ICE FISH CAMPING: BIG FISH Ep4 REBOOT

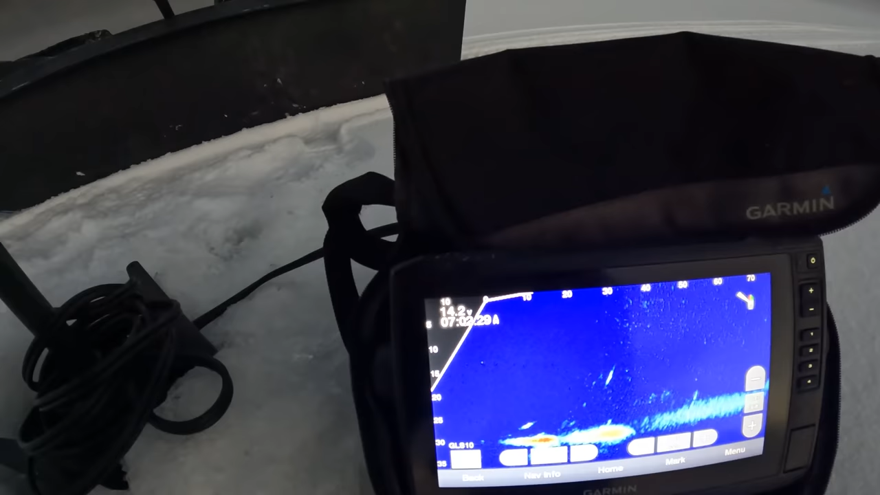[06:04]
This is straight down. So we're in 30 foot right now.
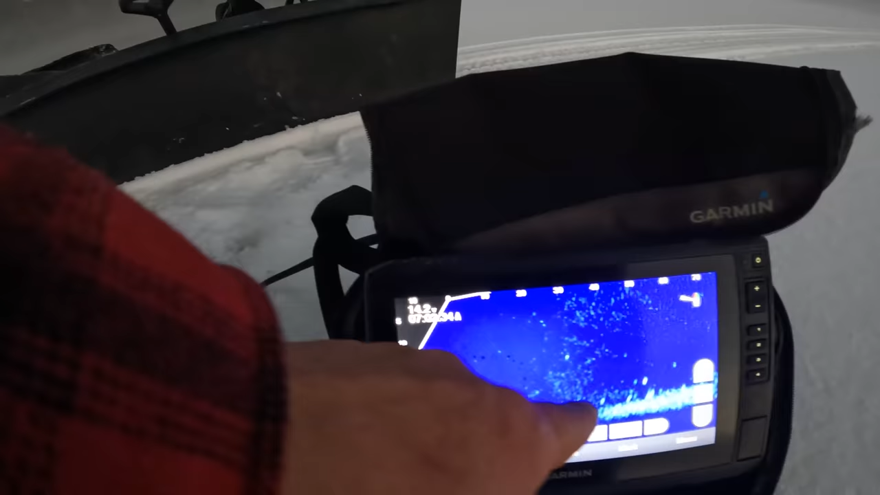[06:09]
And ahead of us, 40 foot that way, it starts to come up. So it's shallower there. So I'm in a pretty good belly here.
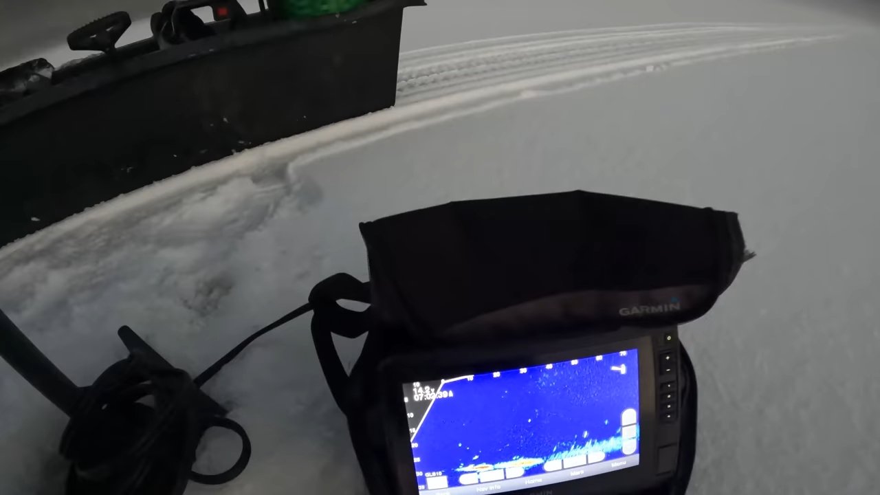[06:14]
But as I turn it, I'm going to rotate it. You can see all those crappy on the screen. I'm going to rotate it.
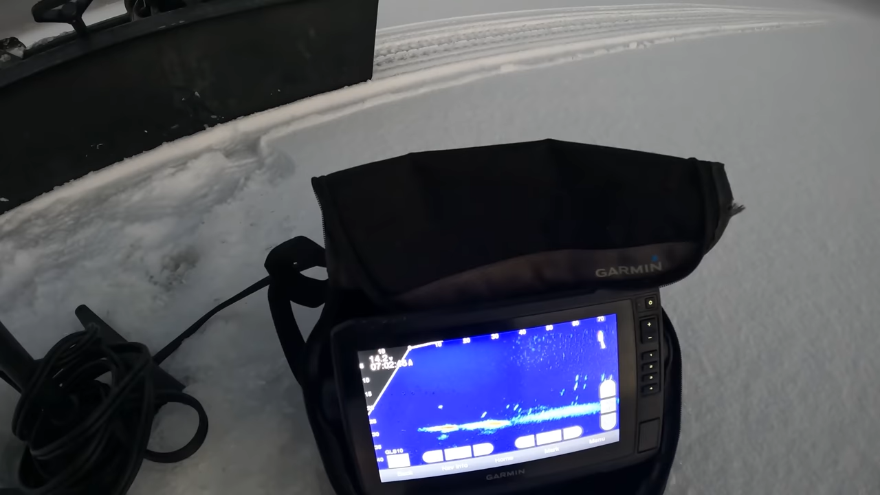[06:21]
It's fallen a little bit. And then it falls a decent amount right behind us.
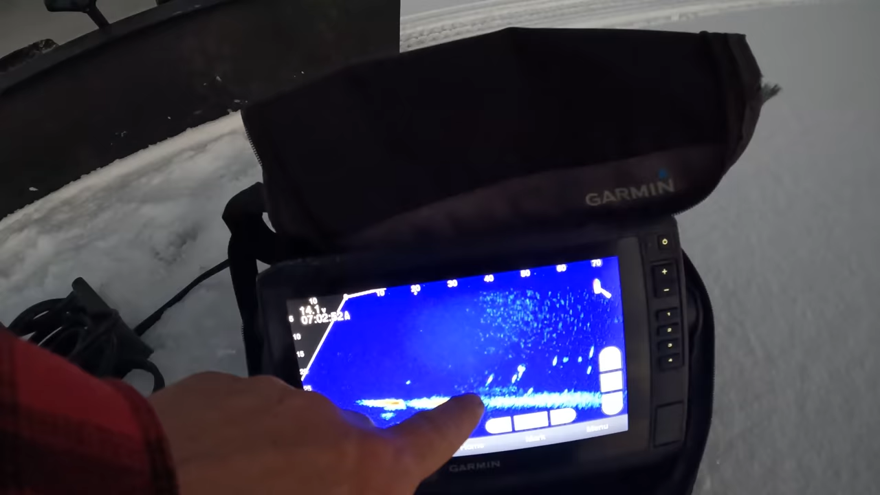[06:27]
So if I go 30 feet, that's a pretty good, that actually drops a little harder there. That's why this isn't showing up as clear. But you can see that it is deeper over there. So you're looking at like 35,
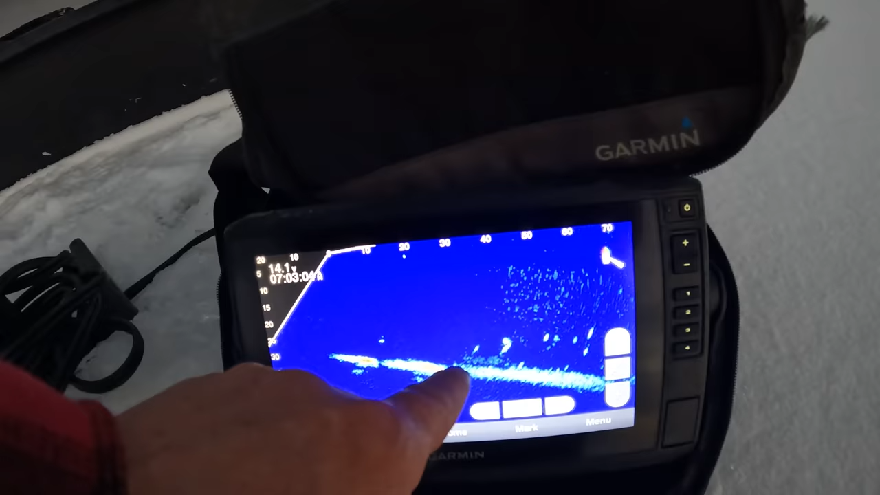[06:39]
30 feet away and 60 to 70 feet away, 40 foot. So I'm going to go out that way about 60 to, I'll go out about 60 foot and see if I can find that deeper channel and get us into about 40 foot of water.